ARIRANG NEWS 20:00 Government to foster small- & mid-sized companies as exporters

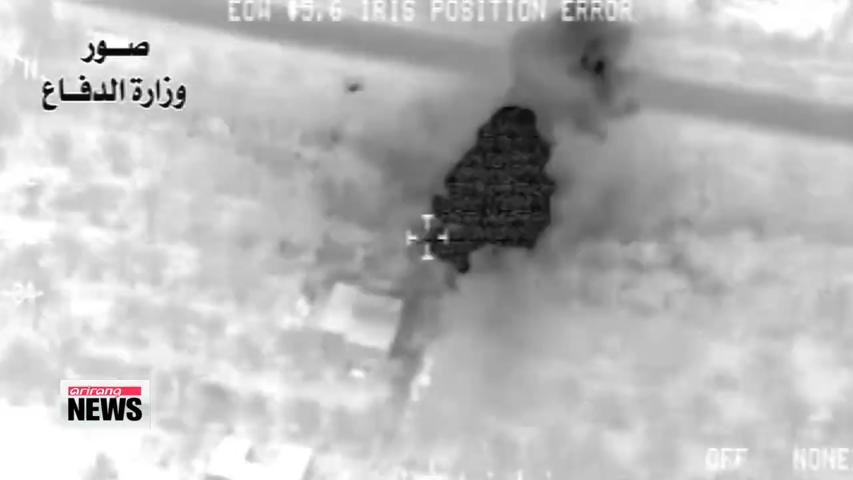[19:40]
Meanwhile, Kurdish forces continue their battle against Islamic State militants in the north and west of Iraq with the help of American airstrikes.